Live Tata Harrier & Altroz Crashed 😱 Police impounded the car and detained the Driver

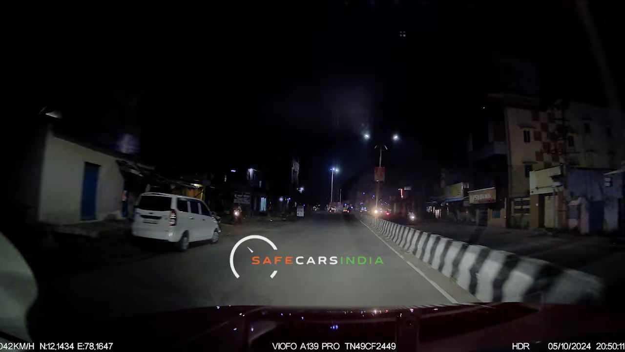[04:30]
करके रोका है और इनके गाड़ी के जस्ट आगे भी एक बाइक और एक कार खड़ी हुई है लेकिन तभी होता क्या है पीछे से ये अल्ट्रॉस वाले भाई आते हैं और सीधा आकर हैरियर को बैक सैट से हिट कर देते हैं अब वीडियो में क्लियर्ली देख सकते हैं
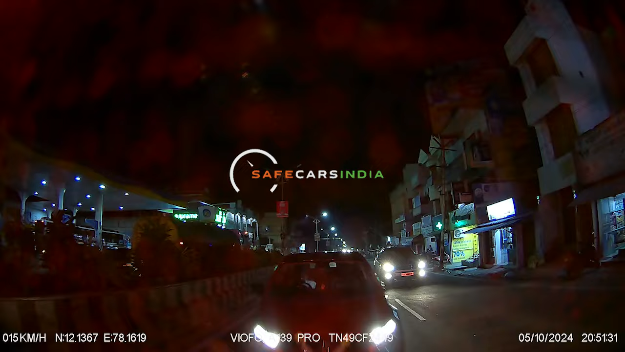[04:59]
इन्हो पर वैसे ही आको चीज़ें समझ में आ जाएंगी वीडियो में आपको साफ दिखराऊगा एल्ट्रॉस को पूरे साड़क पर लहरा कर चलाया
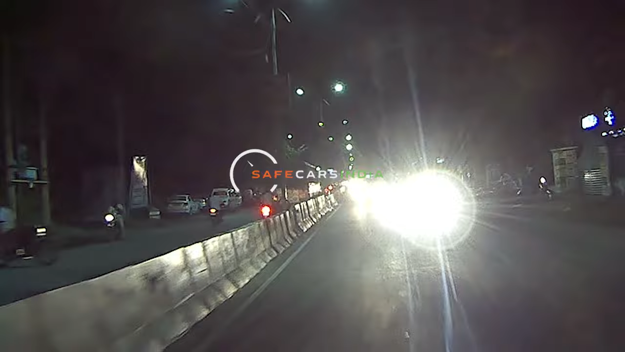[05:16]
जा रहा है और एक बार ड्राइवर ने काफी पास में आकर हैरियर को ओवर्टेक करने की कोशिच भी किये है लेकिन ये ओवर्ट
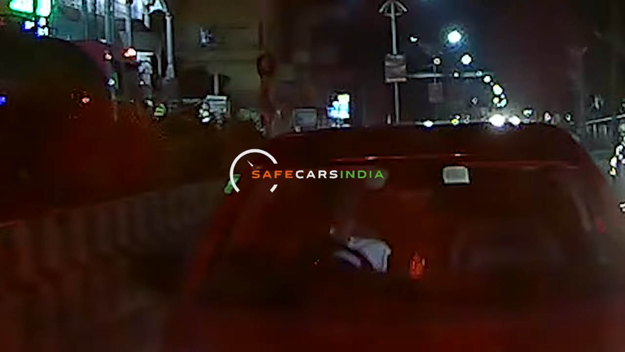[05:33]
हो गया है अब इन चीज़ों को देखकर आप समझ गया हूंगे कि आल्ट्रॉस के